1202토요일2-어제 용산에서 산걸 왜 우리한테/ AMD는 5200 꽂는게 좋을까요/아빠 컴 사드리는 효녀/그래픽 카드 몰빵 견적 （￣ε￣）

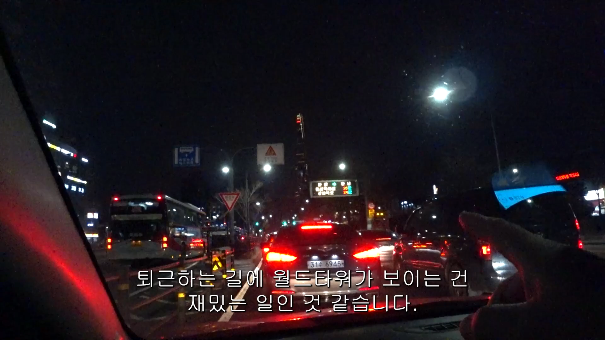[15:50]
퇴근하는 길입니다 길이 조금 막힌다고 그러네요 퇴근하는 길에 월드타워가 보이는 건 재밌는 일인 것 같습니다 주말들 잘 쉬시고 어디서 살아봐야 되는데 잠실역 사거리는 오늘도 여전히 살짝 막히는데 다른 때보다는 별로 막히는 것 같지는 않아요 크리스마스 라고